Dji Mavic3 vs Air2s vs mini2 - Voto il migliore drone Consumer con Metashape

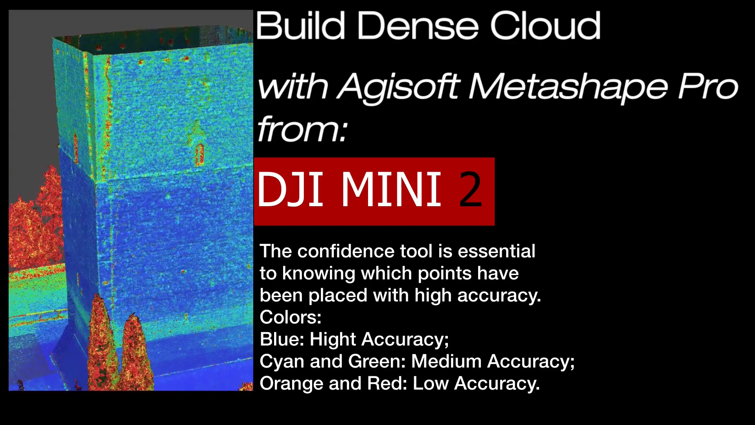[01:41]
quindi analizzando le parti in blu di maggiore affidabilità, mentre ad esempio una media affidabilità è espressa dal colore verde o
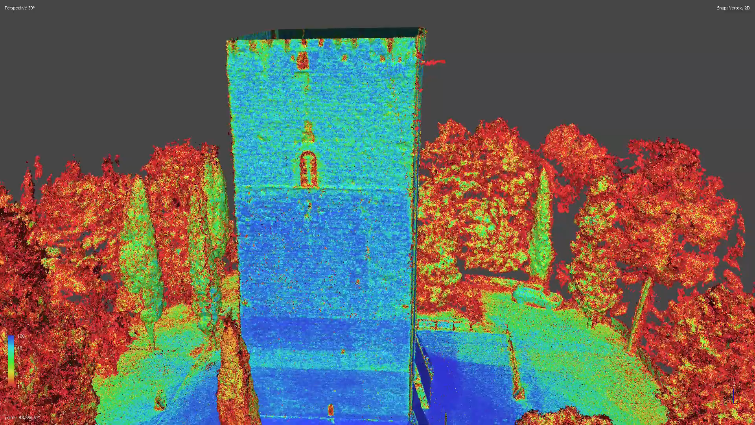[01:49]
ciano e una bassa affidabilità è espressa dal colore arancione e rosso.
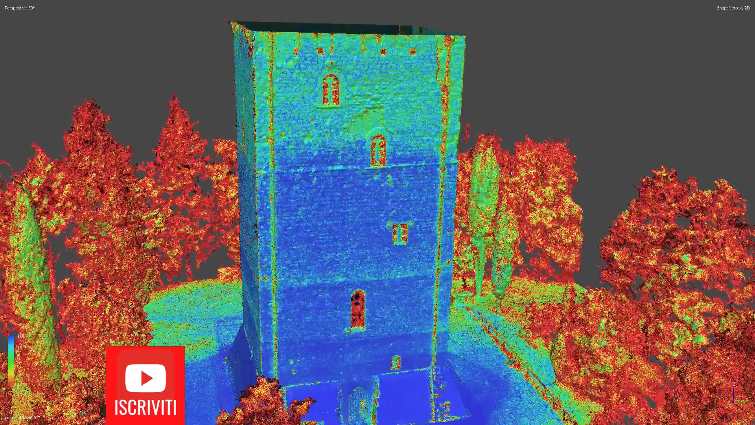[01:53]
In questa ulteriore parte possiamo notare la ricostruzione delle geometrie. Inizialmente vedremo la ricostruzione con le mappe di occlusione ambientale,
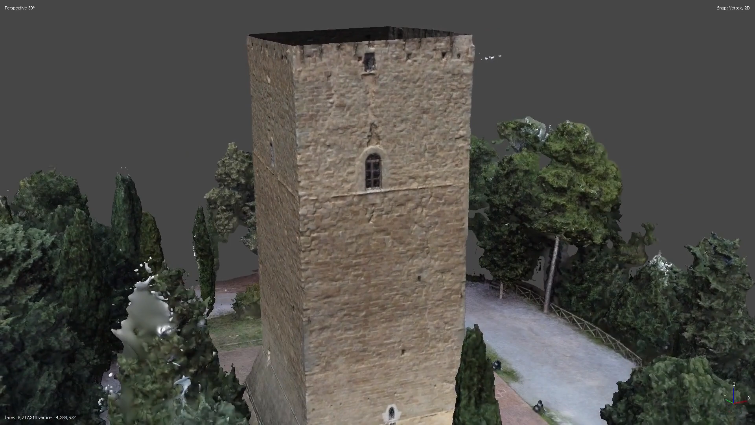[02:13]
Questa è una fase precedente a quella che sarà la di texturing, che in qualche modo indicherà un software dove far corrispondere effettivamente i colori RGB venuti dalle fotografie.
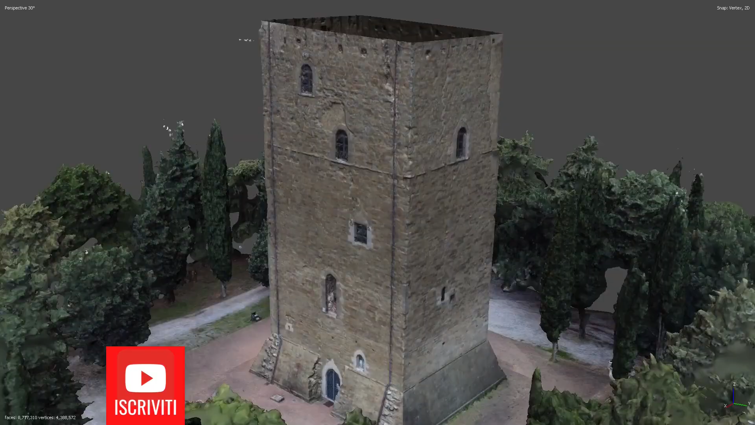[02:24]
Arrivati a questo punto possiamo visualizzare le mappe fotorealistiche, sempre del DJI Mini 2,
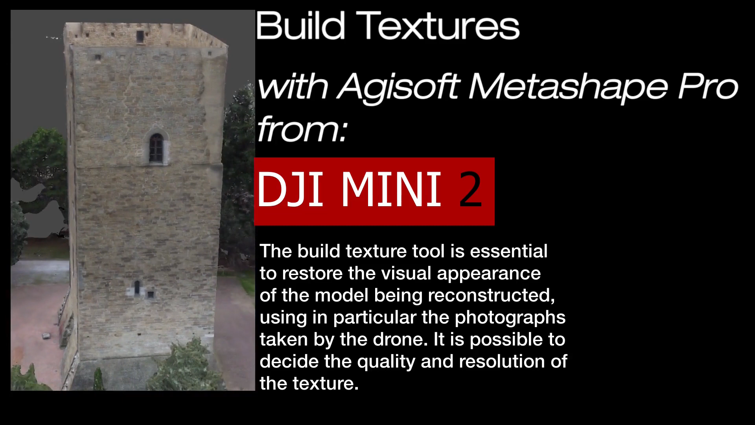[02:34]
e dunque possiamo ottenere un confronto tra i vari droni.
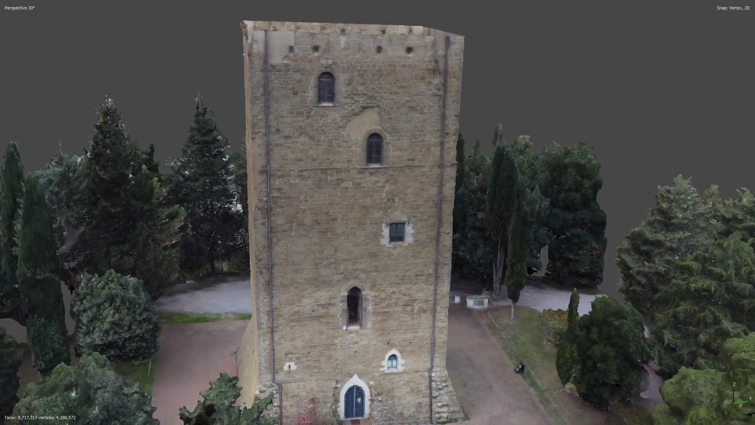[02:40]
che ho eseguito con la stessa procedura che ho utilizzato per il DJI Mini 2.
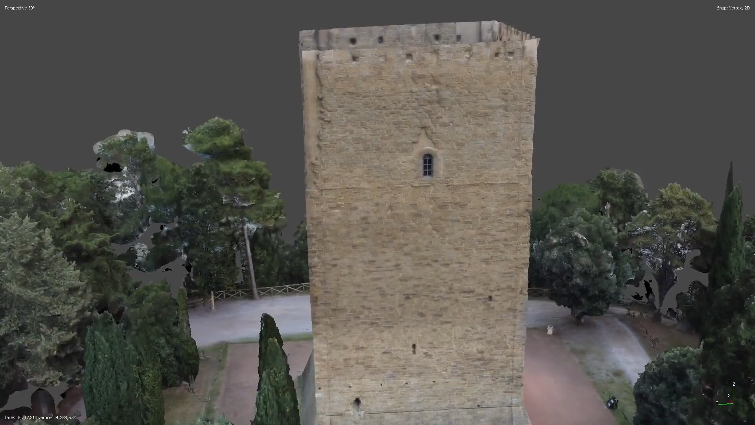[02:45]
A questo punto vediamo un po' una sorta di podio per quanto riguarda la differenza tra le varie confidenze delle tre nuvole di punti.
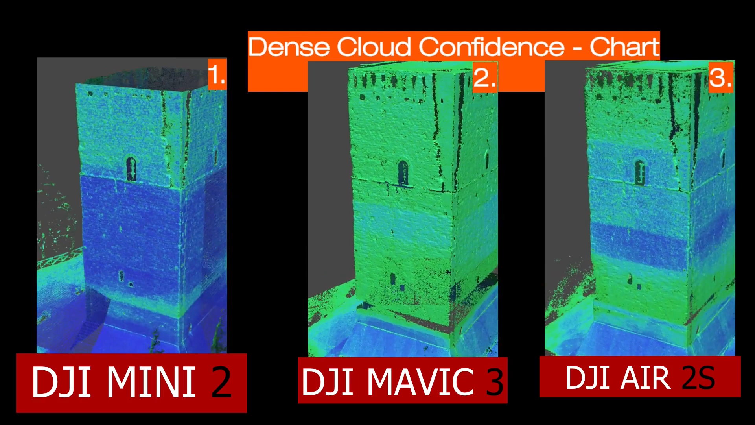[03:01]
Quindi in testa, come vi dicevo, vediamo il Mini 2, però è un risultato in qualche modo falsato dal numero ristretto di punti che siamo riusciti ad ottenere rispetto agli altri due casi.
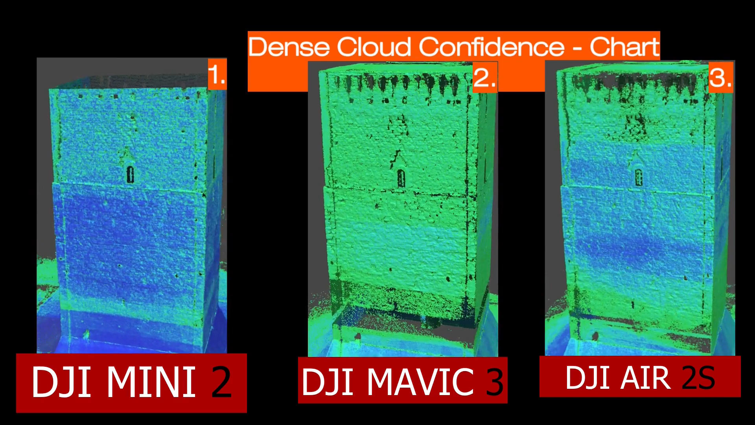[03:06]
Ora vediamo invece quello che riguarda
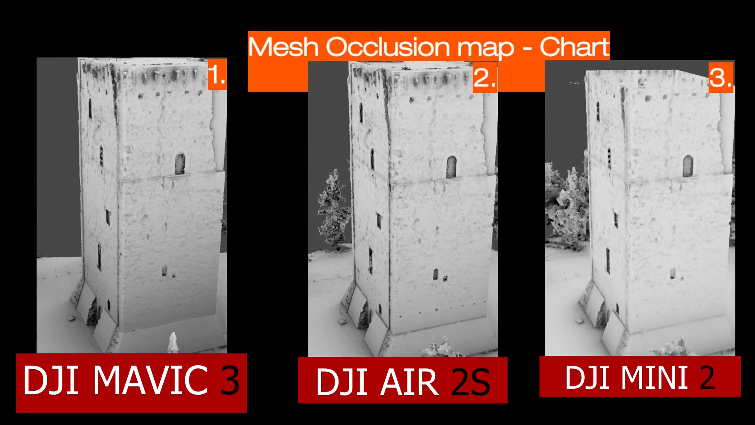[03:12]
il confronto tra la ricostruzione solamente delle mesh, ovvero delle superfici bidimensionali,
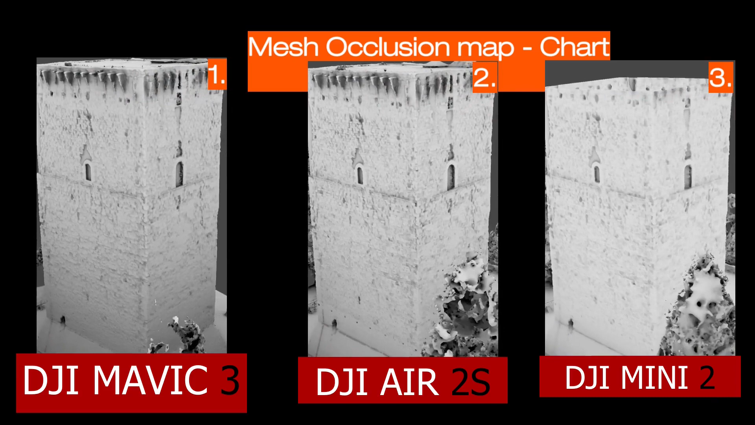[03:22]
che vengono stese proprio sopra queste nuve ai denser.
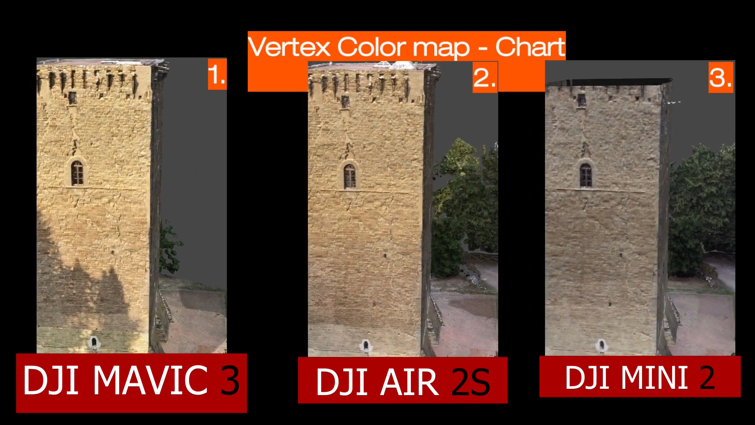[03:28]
Infine, vediamo la colorazione delle mesh e quindi il risultato finale con le texture.
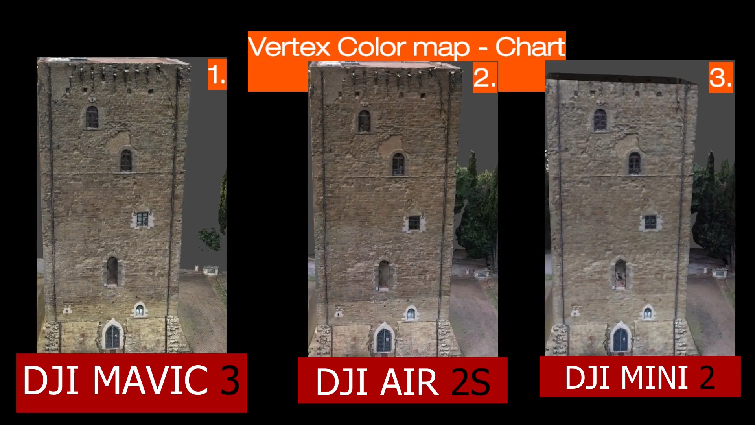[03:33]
Vi sarete sicuramente accorti, dalla fase di meshing e dalla fase di ricostruzione delle texture, che il DJI Mavic 3 è assolutamente un prodotto valido.
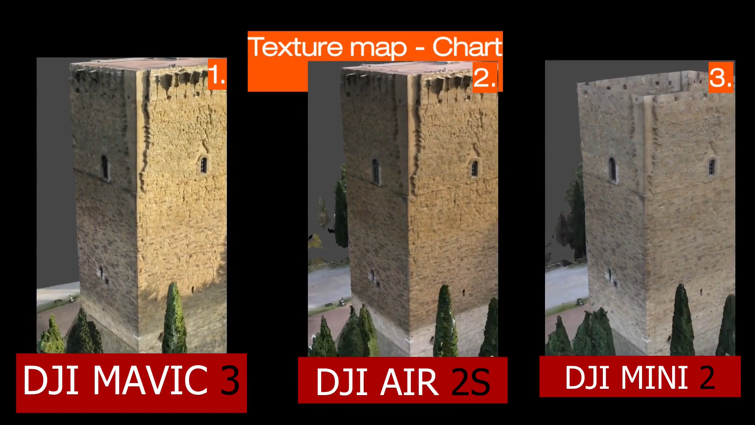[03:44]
Anche però il DJI R2S si difende bene.
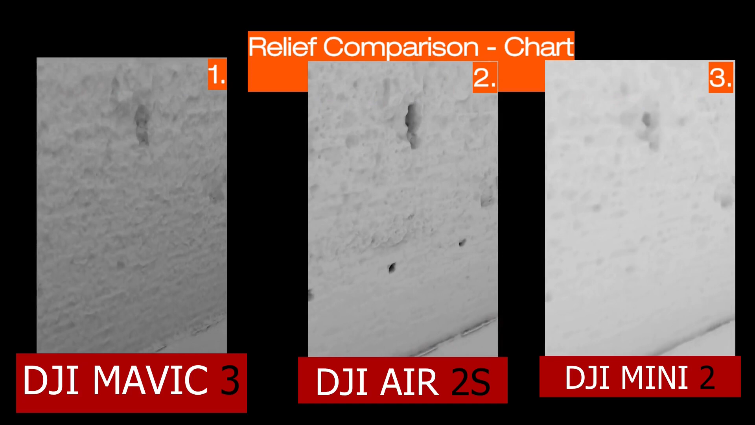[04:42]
Però, come dicevo prima, per delle ricostruzioni non troppo ravvicinate, forse potrebbe anche andare bene. Invece, il DJI Mavic 3 assolutamente offre un'ottima prestazione. Chiaramente, centinaio di foto non bastano per ottenere un risultato professionale,